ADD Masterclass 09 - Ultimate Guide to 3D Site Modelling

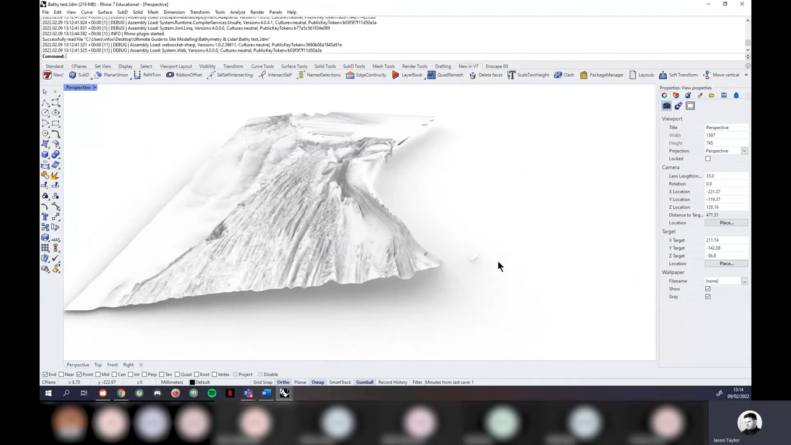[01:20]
so bathymetry data is everything that's below the sea anything below sea level and this same process that i'll show you for this one also works for the lidar data sets as well so
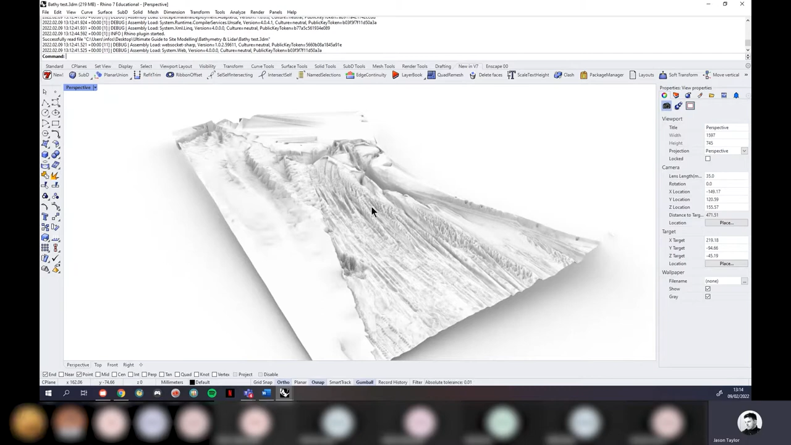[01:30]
just really nice to know so now that we know the main types of models we're going to be working with today obviously you can combine these together
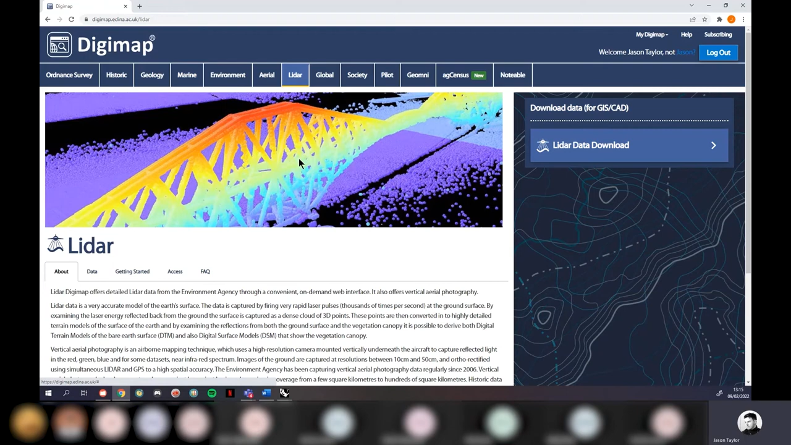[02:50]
um the same process also works for lidar because it gives you the same data types so just follow the same process through it'll work for these and there's a few other data sets you could look at so for instance global if it's not the uk that you're looking at you will find a lot of data sets for
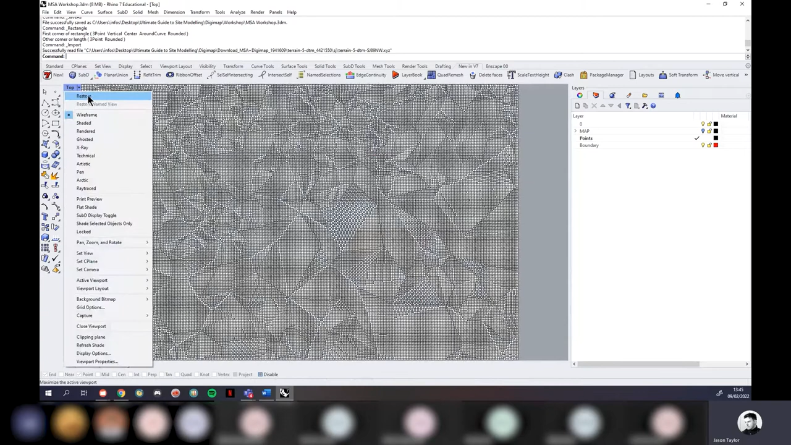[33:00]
and using our front and right view we can see where that rectangle is so you just about see that in front and right and we can see how much further those points extend past it i'm just going to zoom out of this view as well just so we can see what's happening as i work on this so all i'm going to do in my front view first i'm going to click and drag to select some points
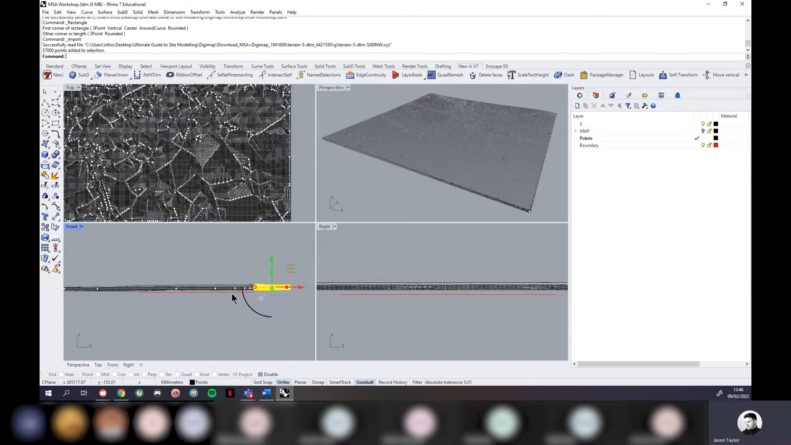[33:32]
and the aim of this is to select as many points as you can without highlighting the red rectangle if the red rectangle gets selected it means you've selected too many points for which case deselect try again keep selecting them until you don't select the red rectangle once you've selected them just hit the delete key and it will delete that selection of points now this again is quite a heavy process but essentially the more points you delete the faster the file becomes so it's going to click and drag from the left side this time
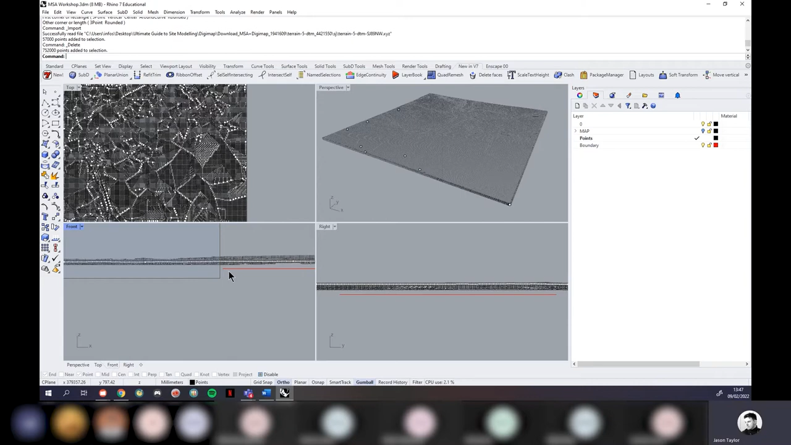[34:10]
you can zoom in if you're using a mouse as well helps you find a cleaner boundary that's a hell of a lot of points there 752,000 points hit delete as you see this is now much faster to work with much smoother should make selecting the remaining ones a bit quicker so select that hit delete then lastly select the other side and also hit delete
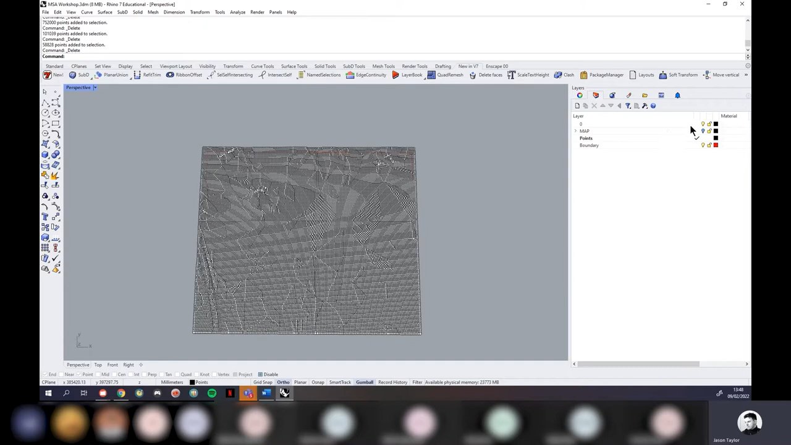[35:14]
when we generate a surface over this it's going to try and do it for all of those 1 million points that came in whereas at the moment we just want to focus on essentially whatever was in that rectangle if I just turn those points off oh wrong button yeah we just want to focus on whatever was inside that rectangle basically
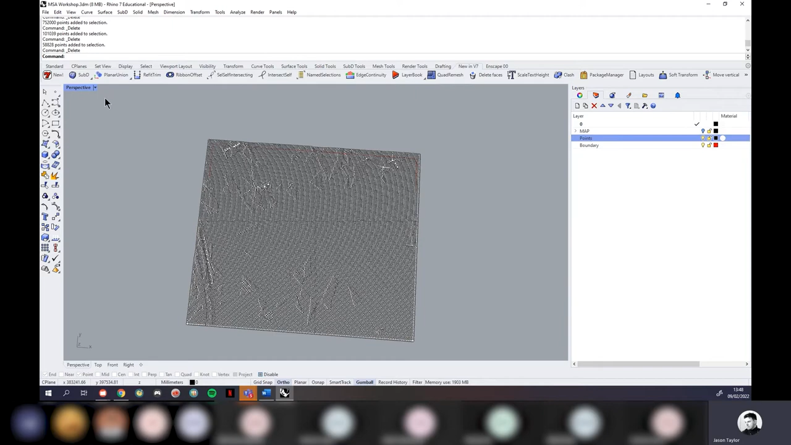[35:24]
so now that's trimmed down now that we've deleted them we can now save it again so I'm going to click file and save again you want to save after every main step for this and now we can basically generate a surface over this now there's two ways that you can go about this and I would say it completely depends how much accuracy you need and what you want to do with the model at the end so for instance if you're looking to do a
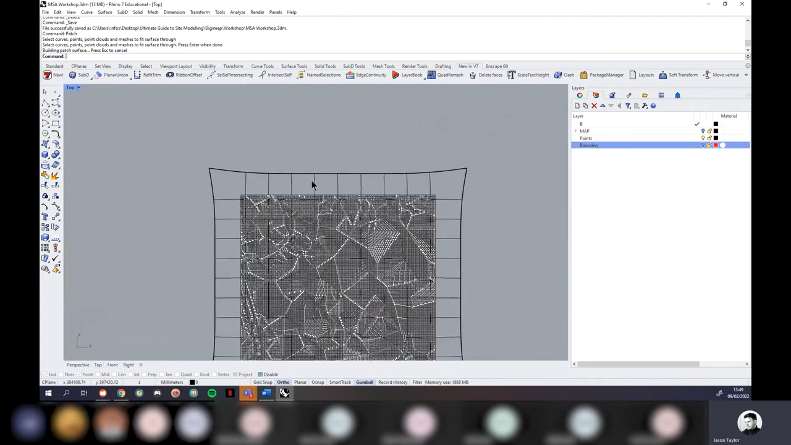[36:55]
so what you could do is select it all again
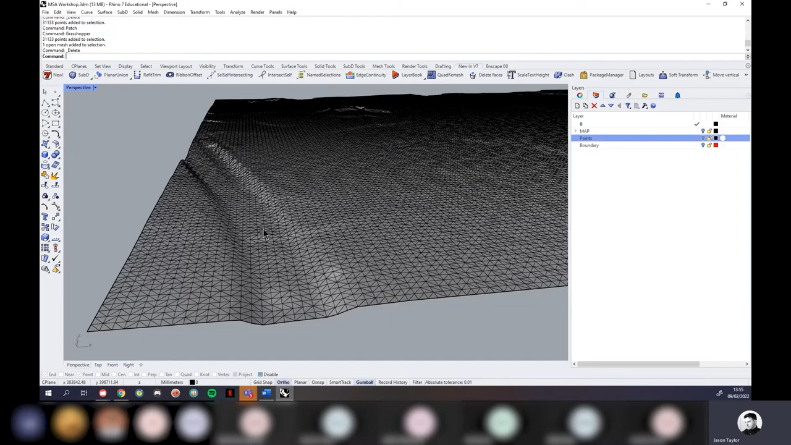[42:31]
so this is about as far as you go with Digimap but it's still pretty damn good right I'm impressed with that if I put this into rendered mode
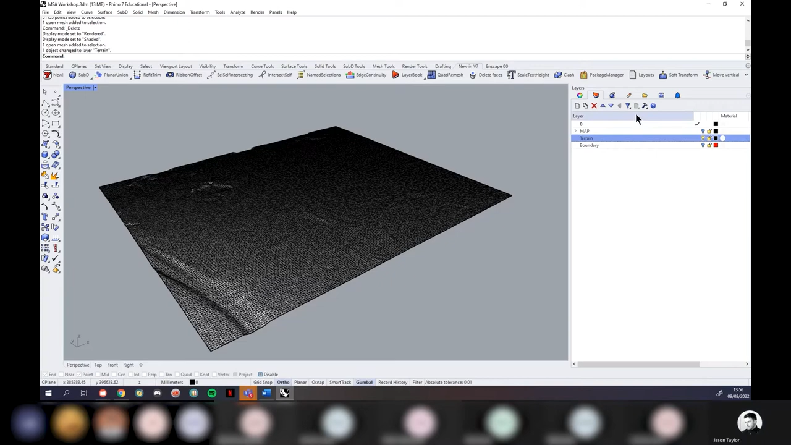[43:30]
if you want to speed your file up as well you could now also delete your points layer with all of those points on it we don't need that data anymore so it's going to delete that and now we've got this looking nice and clean
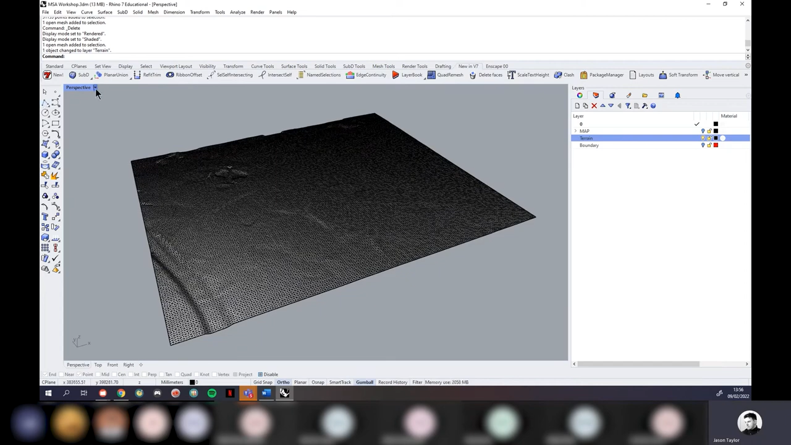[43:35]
now there's one more thing we need to do to clean up this terrain you remember that boundary rectangle that we made earlier I'm going to turn that back on
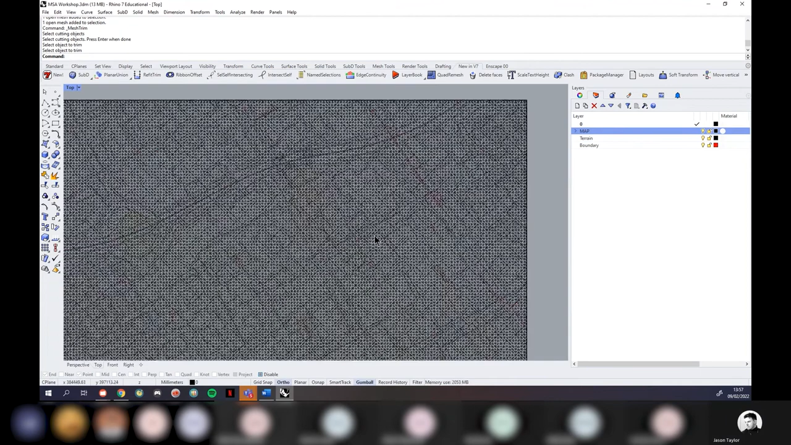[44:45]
again we're not going to play with that just yet but essentially we've just got super super clean geometry and once again I'm going to hit the save button
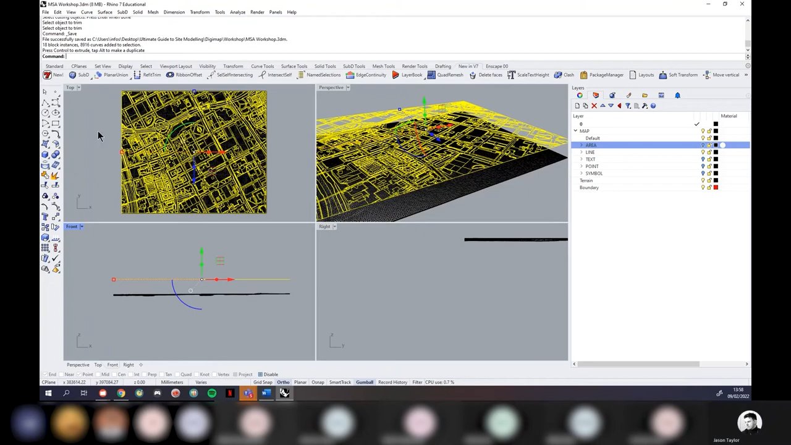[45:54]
and then in my top view and with all of that map stuff selected I could type in the command project
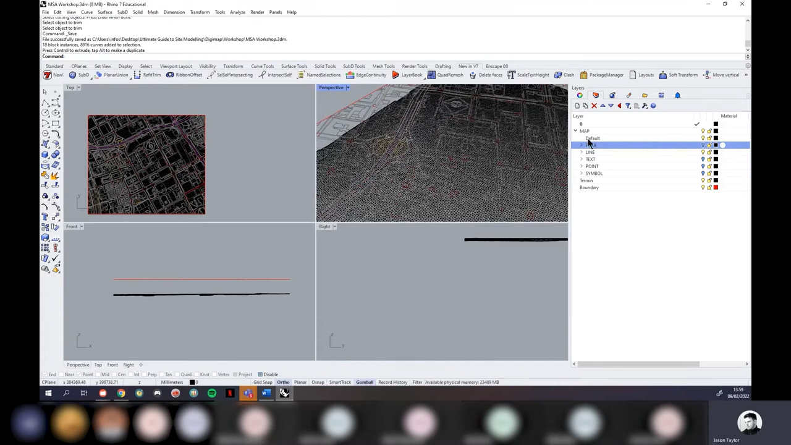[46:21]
let me just turn the terrain off so let's say for instance maybe this little bit of boundary just here maybe I want to project just this onto my terrain